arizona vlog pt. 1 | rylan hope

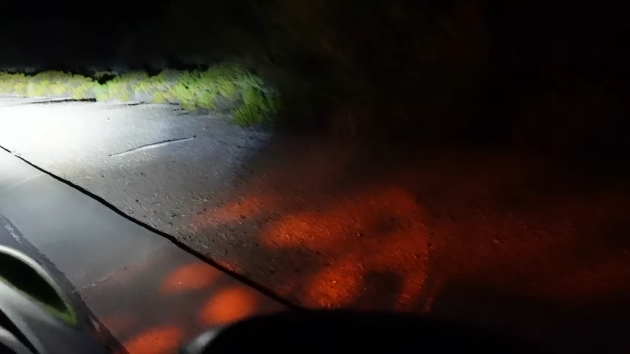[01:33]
We just spotted a Mojave rattlesnake. Oh, he's on us.